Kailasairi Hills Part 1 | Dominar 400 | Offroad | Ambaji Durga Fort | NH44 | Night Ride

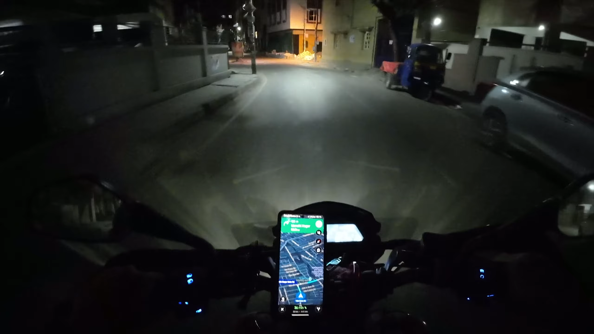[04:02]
डे नाइट में तो सॉरी डे लाइट में तो 1080 पिक्सल भी सही लगता है, बट नाइट में यस्टरडे आई चेक 2.7 के और 1080 पिक्सल में ज़्यादा फ़र्क है नहीं. अगर मैं नाइट की बात करूँ तो वाइब्रेशंस काफ़ी आती हैं, तो मुझे सेटिंग्स चेक करनी पड़ेंगी. वट आर द सेटिंग दैट आई नीड टू मॉडिफाई. सो टेक्निकल बातें बहुत होगी, अब चलो आ जाते हैं
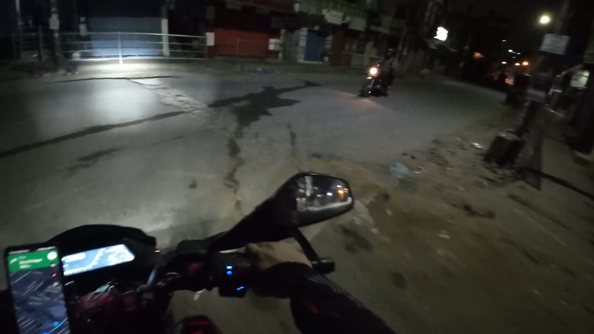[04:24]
अपने राइट पे. तो एज प्लान हम जा रहे हैं अंबाजी दुर्गा फोर्ट, दैट इज़ कैलासिरा हिल समथिंग, आई एम नॉट श्योर द नेम. सो वहाँ जा रहे हैं, मीटअप पॉइंट है यहाँ से 25 किलोमीटर दूर येलहंका के पास, एयरपोर्ट रोड पे कह सकते हो आप, एयरपोर्ट रोड पे ही NH 44.
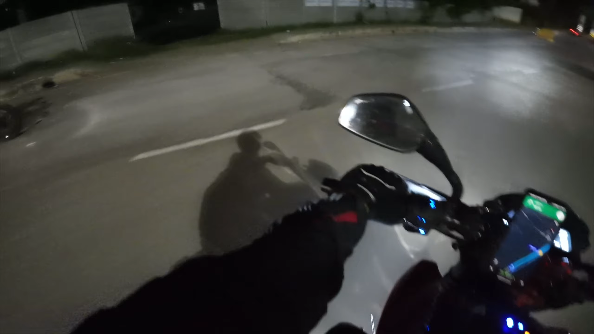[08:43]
इस टोल पे भी भाई बहुत बार रुका हूँ मैं मीटअप के लिए। अरे ये खुला खुला एरिया देख के ना मजा आ जाता है बेंगलोर वालों को, इतना तो देखा नहीं कभी।
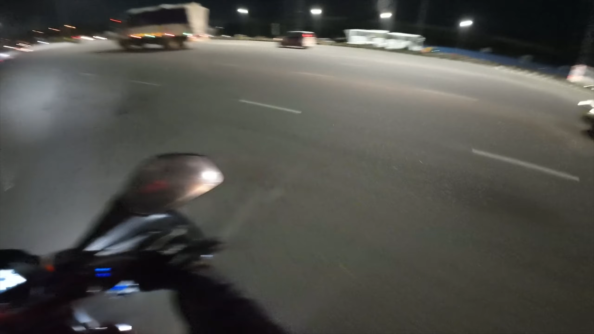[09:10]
अब यहाँ से डिस्टेंस हमारा रहता है करीब करीब 53 किलोमीटर। 1 घंटा 10 मिनट गूगल दिखा रहा है, वहाँ पर हम भी जल्दी कितना ही पहुँच जाएंगे। क्योंकि जल्दी इसलिए नहीं पहुँच पाएंगे क्योंकि हमको रुकना है चाय के लिए। चाय मैं लेके आया हूँ, चाय पियेंगे आराम से।
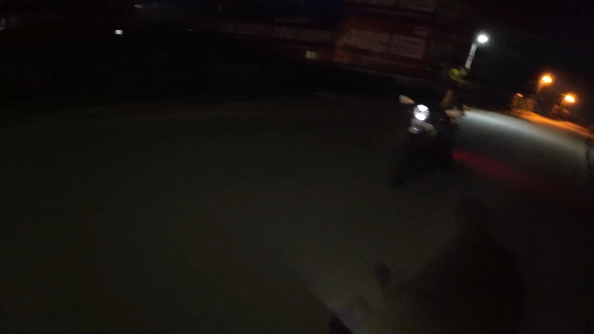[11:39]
ओह ओके तो भाई ऐसी सुनसान जगह थी ना, मेरे को आ जाती पूरे ये पूरे गांव जैसी वाइब है यहाँ पे ना, गांव भी है यहाँ पे,
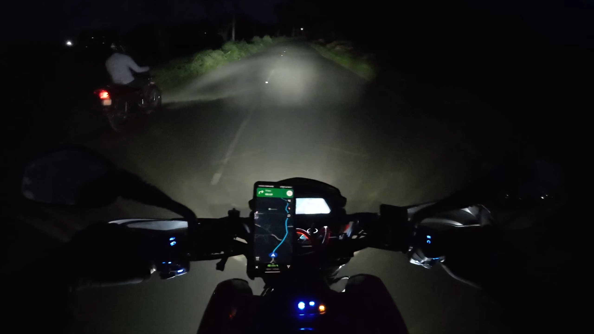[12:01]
दूर दूर तक सुबह के टाइम ना आदमी ना आदमी की जात, सिर्फ कुत्ते। तो यहाँ पे भाई मैं स्लो ही चलाता हूँ क्योंकि ना पीछे भी बहुत सारे ब्रेकर्स ऐसे थे जो मुझे लास्ट मोमेंट पे आके पता लगे हैं, और ABS ना होने की वजह से ब्रेक्स इतने पकड़ नहीं रहे अच्छे से। जैसे कि शायद छोटा सा ब्रेकर है क्या, नहीं